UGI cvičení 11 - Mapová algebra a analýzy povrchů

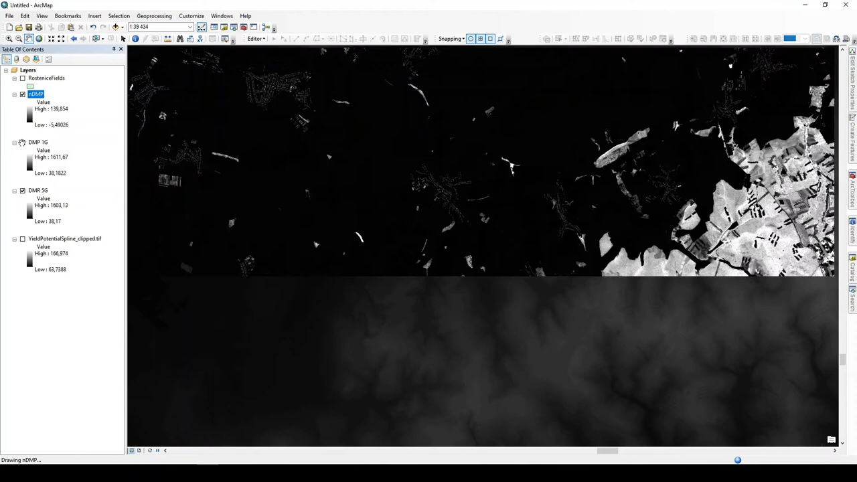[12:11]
Tak, já si tady nechám nevizualizovat ty digitální modely reliefu a povrchu a můžeme se tady podívat. Já když si můžu změnit vizualizaci těch dat, nicméně tady je krásně vidět, že ta bílá místa jsou tam, kde je nějaký lesní porost, tady v tom jihovýchodním
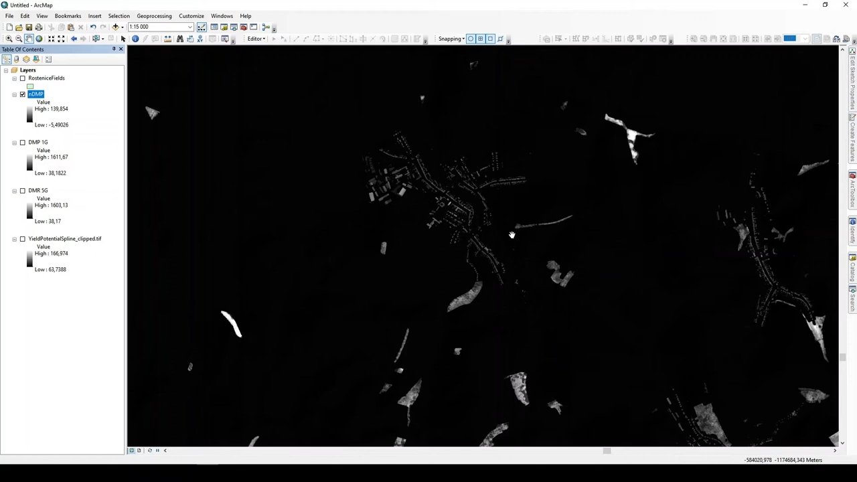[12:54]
cípu obrazovky. Tady zase na druhé straně mám pixely, které mi zobrazují budovy. Já pro další výpočet nastavím ten rozsah vypočítaných území trošku jinak. Nastavím ho na tu vrstvu rostinice fields, což znamená, že ten vypočtený rastr nebude úplně
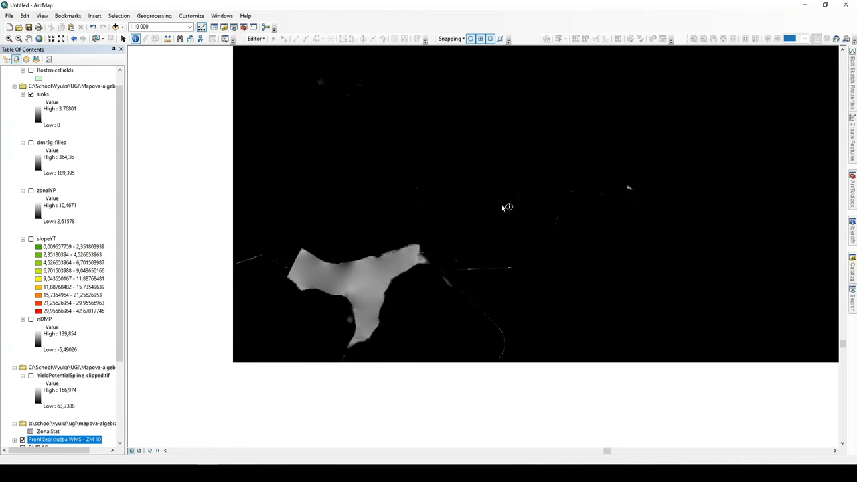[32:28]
tak zjistím, že v této oblasti je vodní plochat se jmenuje Těšany.
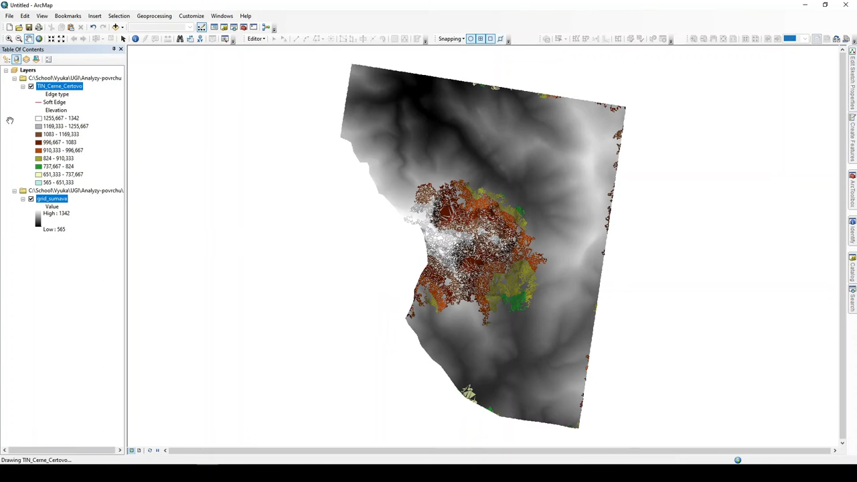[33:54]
Mám digitální modely reliefu jeden v rastrové podobě a druhý ve vektorové podobě v podobě triangulované nepravodelné sítě.
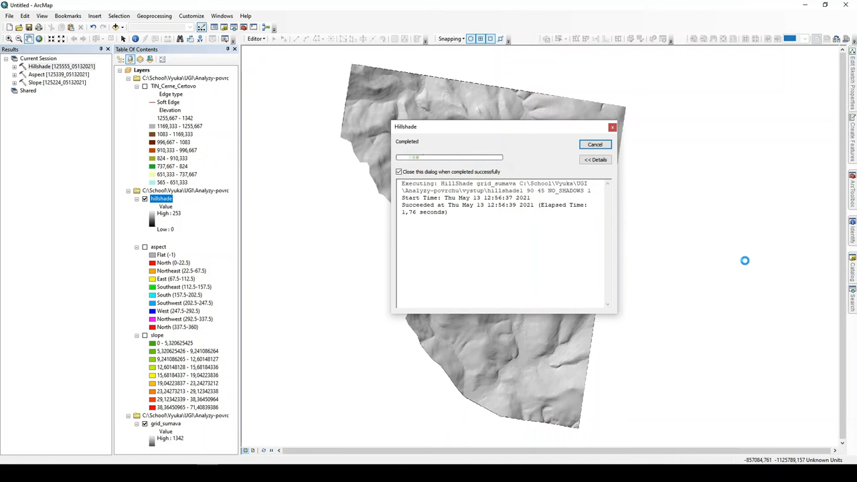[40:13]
definuji jiný název a ukážu když tady nastavím hodnotu 90 což znamená že nastavím osvit z východní z východního směru jak se vlastně změní ta vizualizace toho terénu a můžu mezi sebou je takhle porovnat to je vidět že to co směřuje na západ je v tomto případě osvětlené že to je rozdíl v těchto digitálních modelech respektive v rámci osvětlení těchto digitálních modelů reliefu a